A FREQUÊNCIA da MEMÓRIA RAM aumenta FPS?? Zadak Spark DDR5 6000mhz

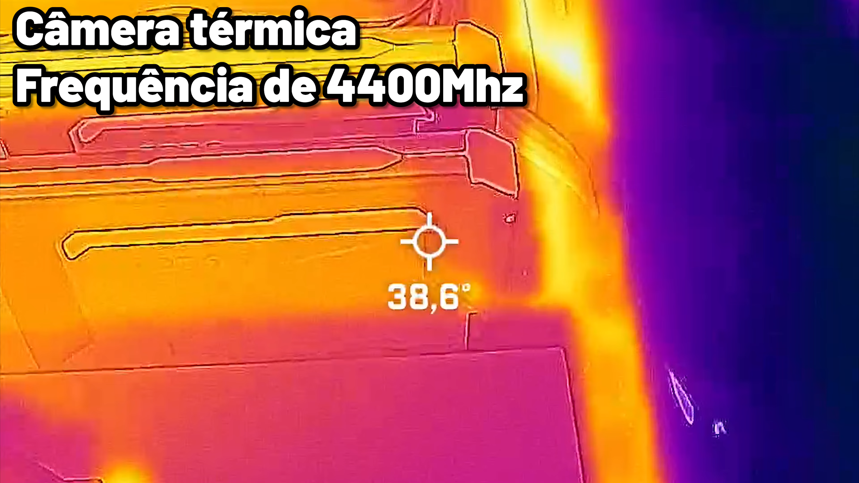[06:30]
dissipadores Porque em 4400MHz Ela fica ali Por volta dos 40 graus E quando eu subo Ali pra 6000MHz Ele acaba subindo Ele pra 45 graus Então
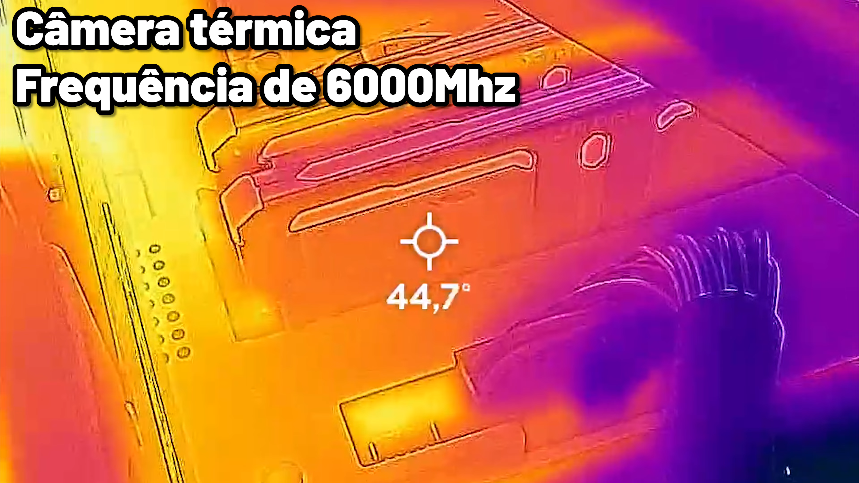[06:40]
dá pra ver De fato Que ele tá usando Bem mais ali Dos chips da sua memória